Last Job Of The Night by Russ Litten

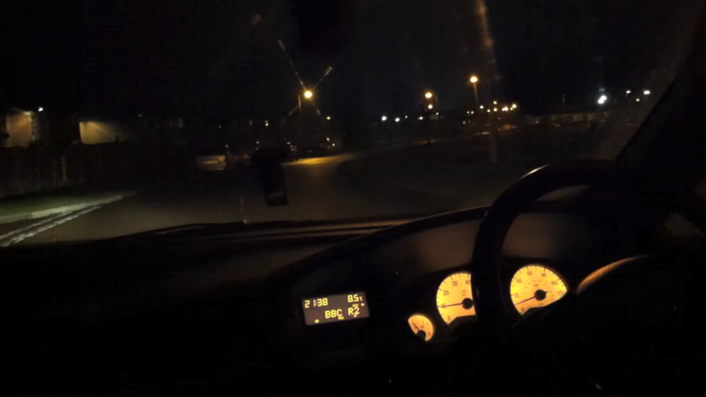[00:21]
and slow right down as I turn down Saddleworth.
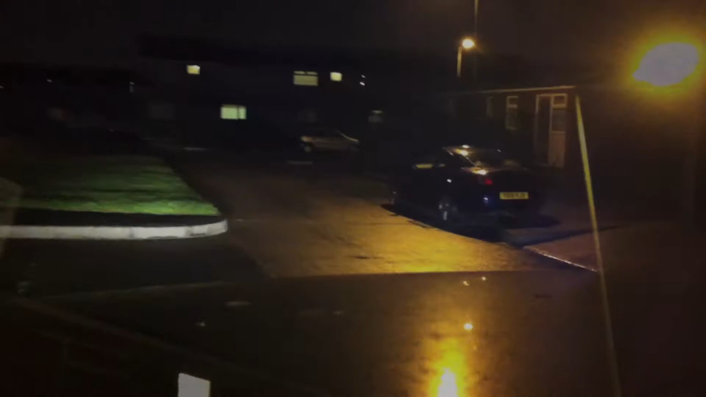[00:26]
We're totally deserted, just a few lights on in the houses dotted here and there.
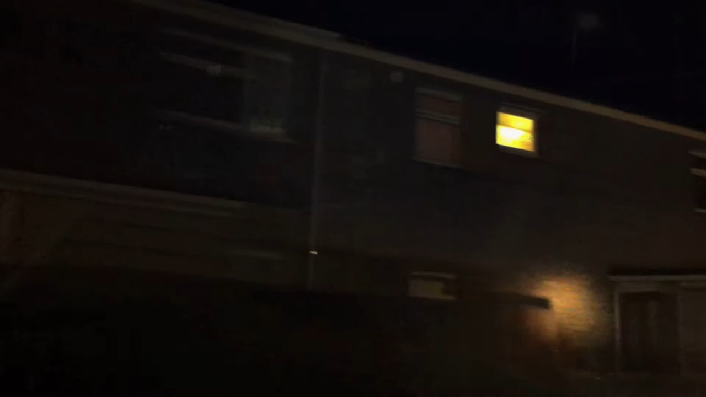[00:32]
I wind me window down and flash me lamp slowly over the doors. 32, 34, 36, two of them without numbers.
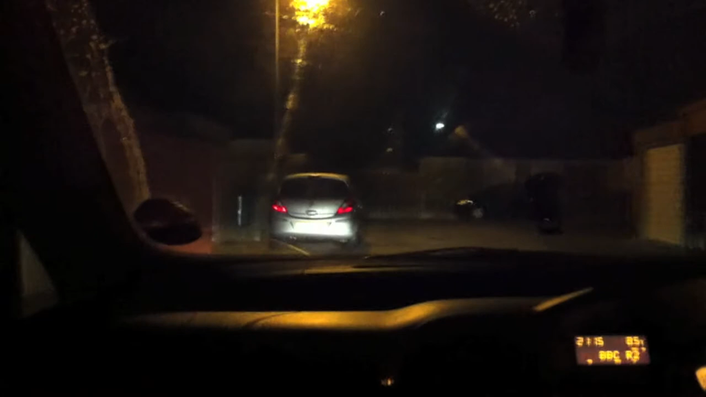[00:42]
Oh here we go, 44. All the lights are off.
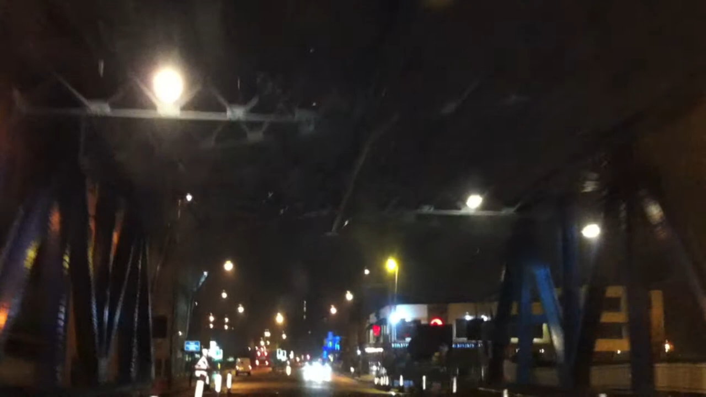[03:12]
A gang of lads spill out of stackies and start staggering up the road, shoulders hunched against the cold.
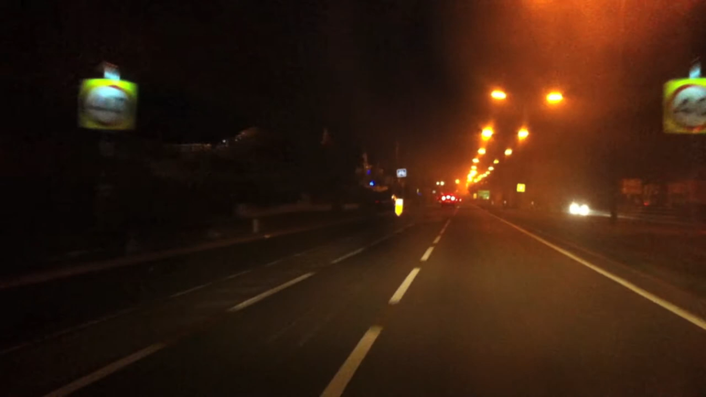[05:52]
And I turn Hank back up and we go up out of Hesle and onto Boofrey Road. Starts feeling a bit nippy so I switch the heating on. Full on. It shrieks into the car and within about two minutes he's roasting. That too warm for ya? I ask over me shoulder. It's alright, he says. We get up near the roundabout at the top and the bridge looms into view.
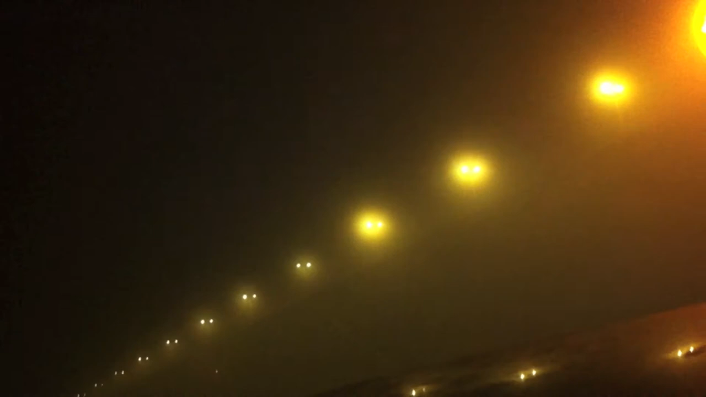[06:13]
Red and white lights blinking at the top with a big full moon hung behind it. Stop here, he says. There's a couple of cars at me arse now. Headlights in me rear view. Sign at the first exit.
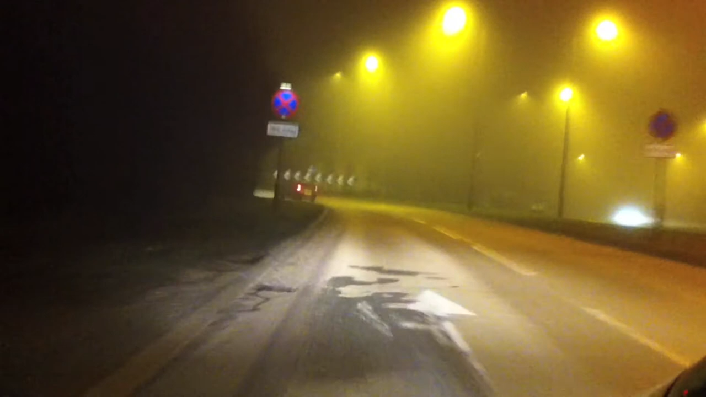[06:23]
Toll. Can't stop here, mate, I tell him. If I turn off here I can't turn around and come back. There's cameras up there and I don't suppose you want to go to Barton, do ya? No, he says. No. I know he fucking doesn't. Sign at the second exit. Humber Bridge car park. Look, I'll drop you off down there, shall I? I says. In the car park? Anywhere round here will do.
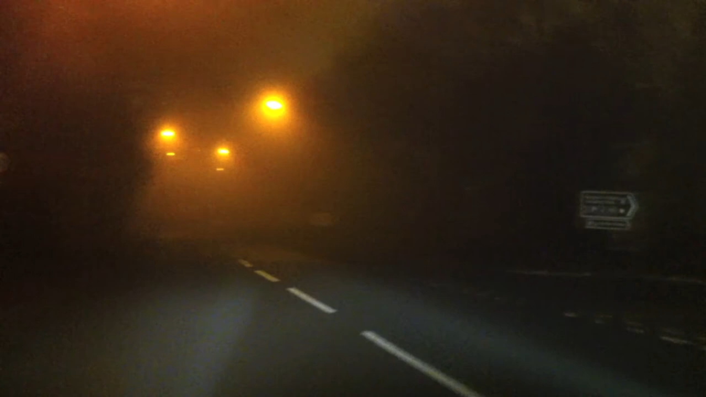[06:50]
We roll down into this massive car park ringed off with trees and a small fence.